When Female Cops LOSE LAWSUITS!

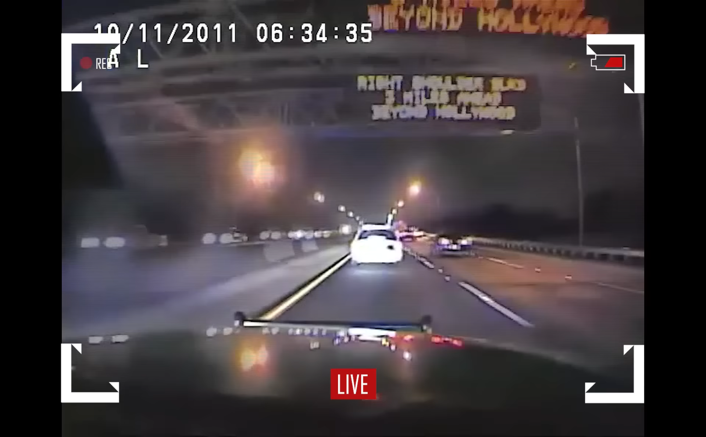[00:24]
Once the speeding Lopez notices that he's being pursued, he pulls over to the side of the road. Trooper Watts gets out of her car with her gun pointed and tells Lopez to show his hands. Trooper Watts tells Lopez to get out of his car and turn around.